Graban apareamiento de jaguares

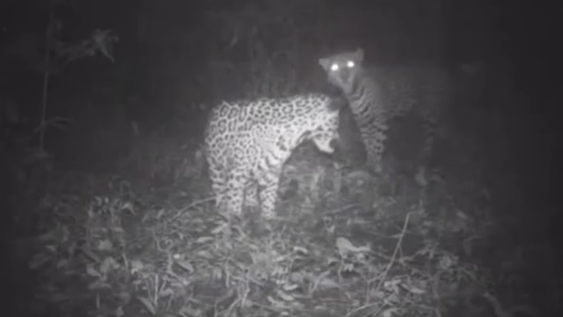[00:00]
Según hecho estelar, una pareja de jaguares quedó grabada en registro de video cuando se apareaban en el sector rural de Barranca Bermeja.